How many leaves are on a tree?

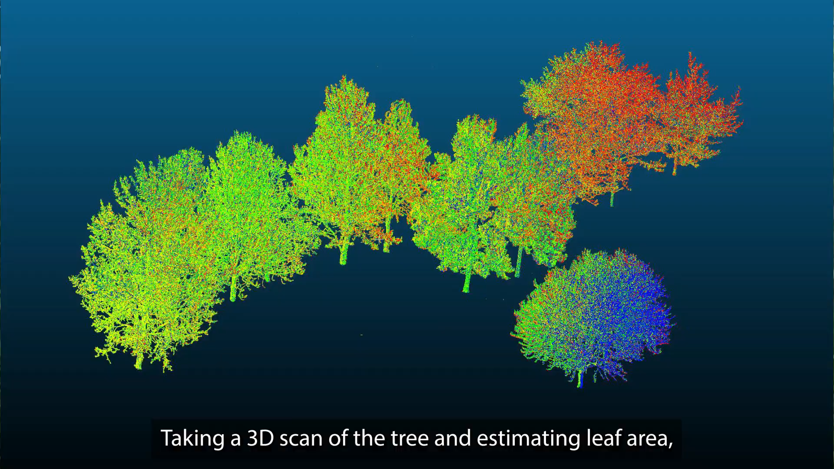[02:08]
taking a 3D scan of the tree and estimating leaf area.